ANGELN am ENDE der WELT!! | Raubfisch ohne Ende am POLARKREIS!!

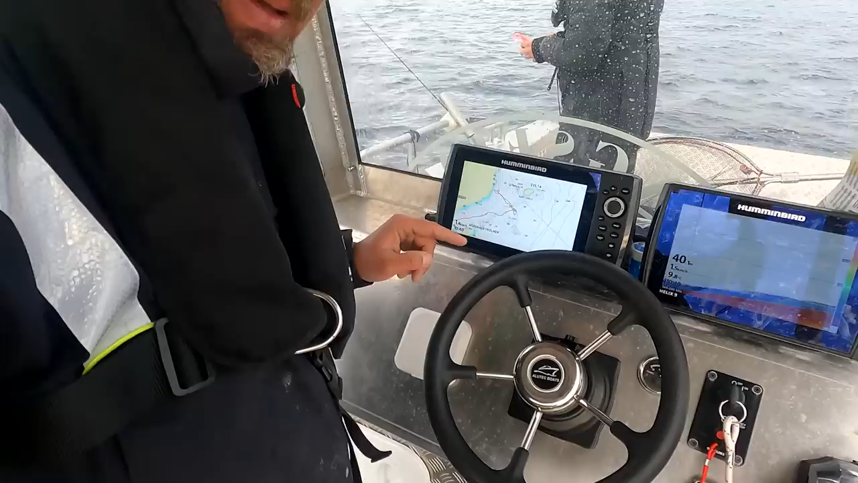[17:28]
Hier vorne auf dem Echolot seht ihr schön unsere Angelsituation. Oder besser gesagt, unser Angelrevier, was wir uns jetzt ausgesucht haben.
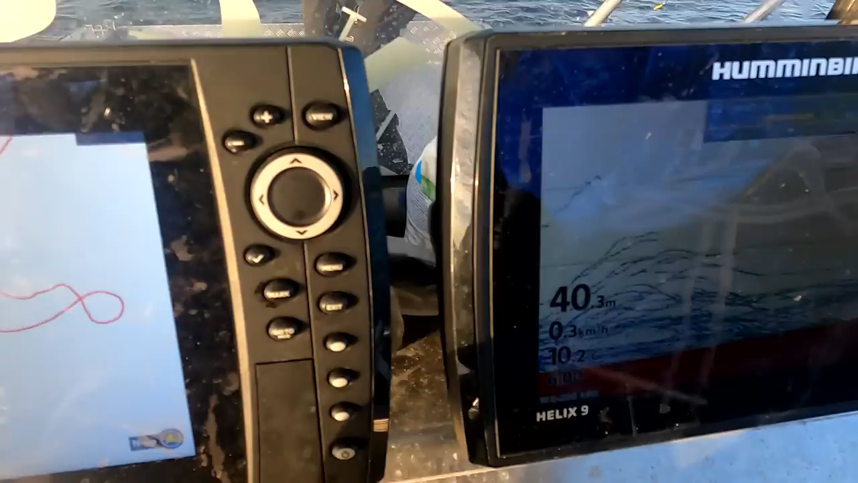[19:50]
On screen: depth 40.3 m
Schaut euch mal das Echolot an. Alles voll.
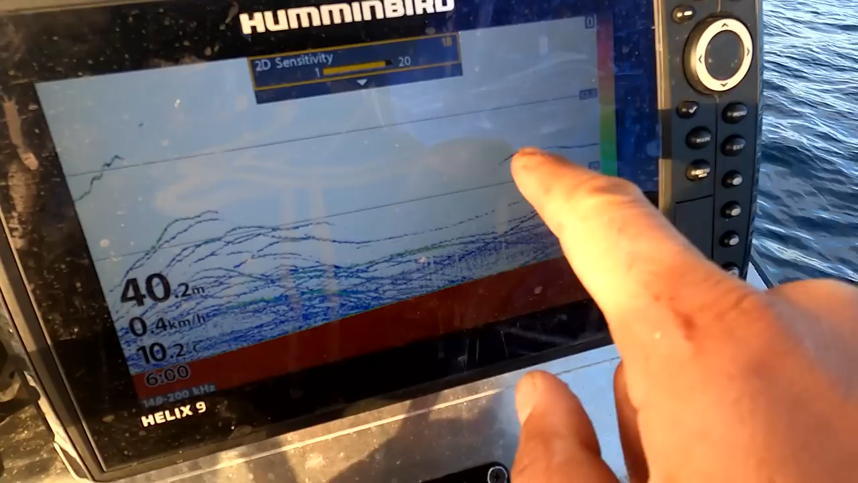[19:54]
On screen: depth 40.2 m, water 10.2°C, speed 0.4 km/h
Überall große Seelachse. Am Grund bis ins Mittelwasser rein.
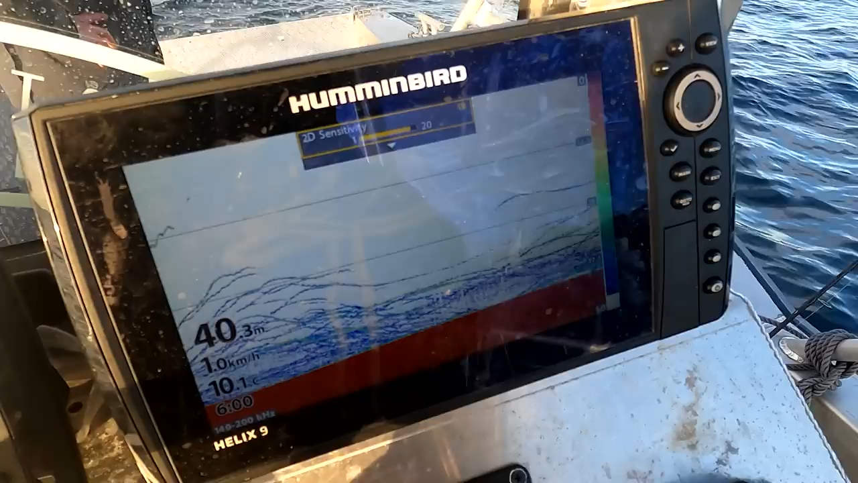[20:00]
On screen: depth 40.3 m, water 10.1°C, speed 1.0 km/h
40 Meter Wassertiefe. Und da stehen sie drin.
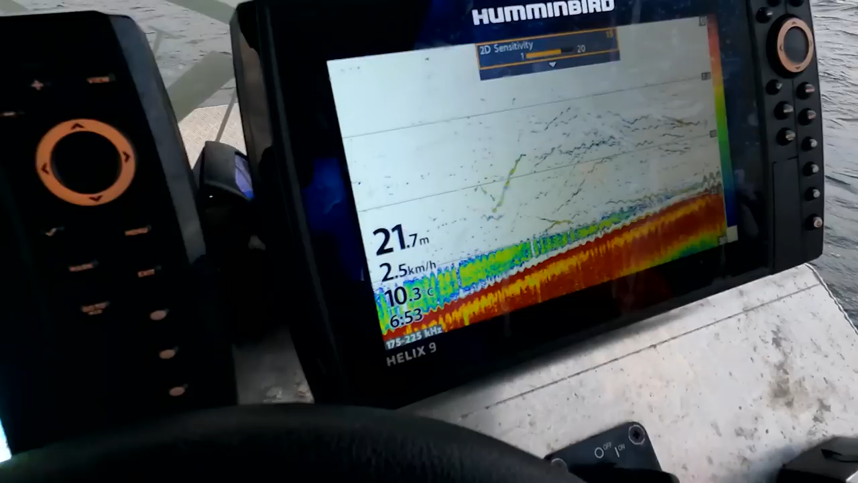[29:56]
On screen: depth 21.7 m, water 10.3°C, speed 2.5 km/h
Echolot ist voll, überall hier seht ihr die Seelachse. Da müssen jetzt die kleinen Köder runter.